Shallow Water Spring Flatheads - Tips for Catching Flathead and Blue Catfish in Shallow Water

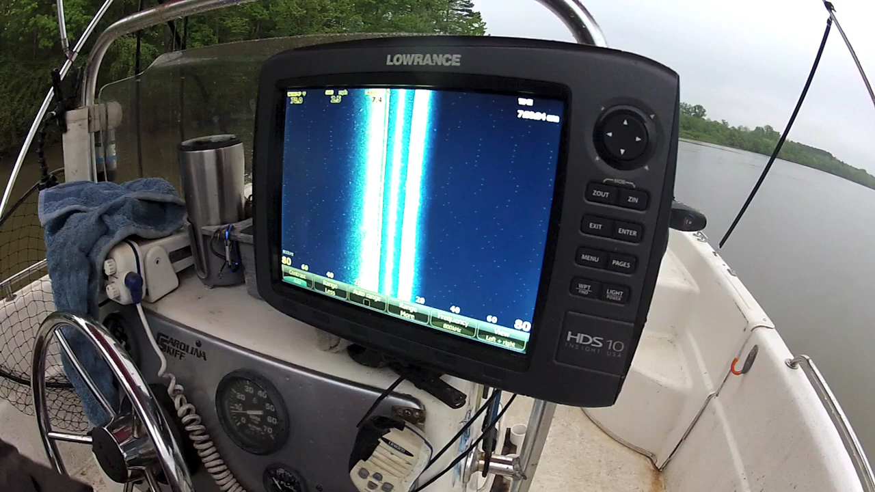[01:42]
That looks like a fishy. It's going to get really shallow up here on this sandbar. It's going to get up to about two and a half feet of water.
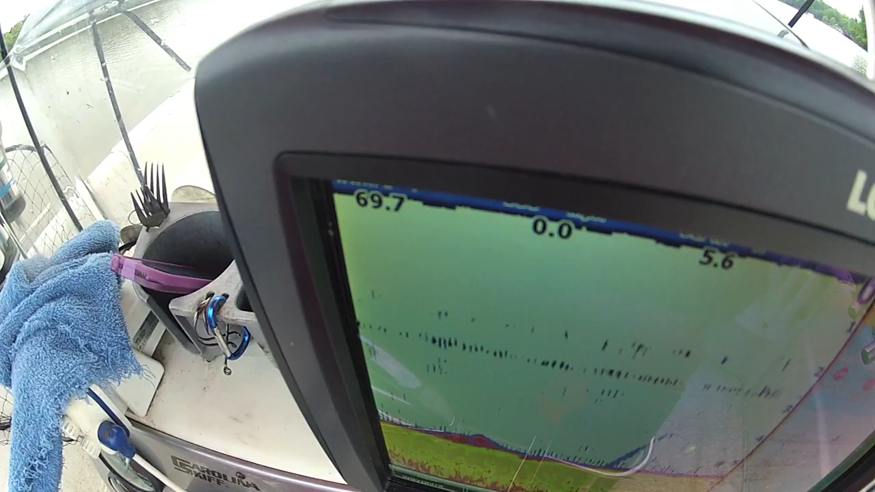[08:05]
Alright, got another one up there going crazy shallow.